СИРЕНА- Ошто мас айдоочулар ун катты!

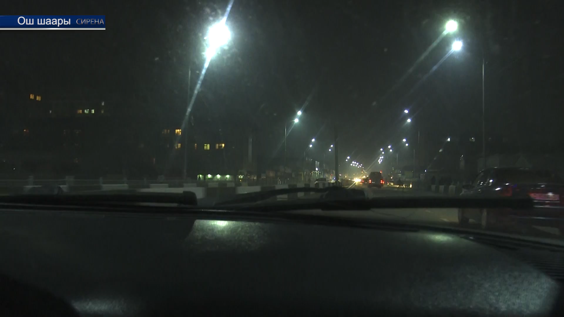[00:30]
Ош шаарынын жол кайгылуучулары менен биргелешип жүргүзгөн рейдтин башталышы түн ичинде мас абалда унаа башкаргандар жана тартипке баш ийбеген бейбаш айдоочуларга багытталды.
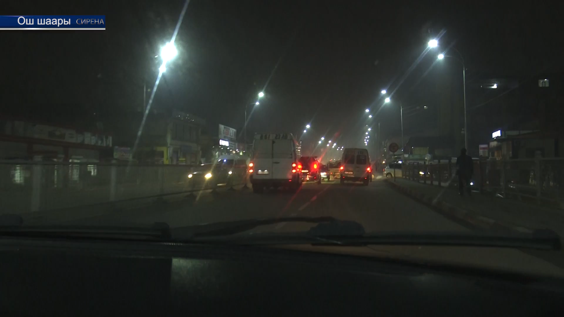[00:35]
Алгач бул темир тулпар башка унаалардын кыймылына тоскоолдук жаратып айдап келатып токтотулду.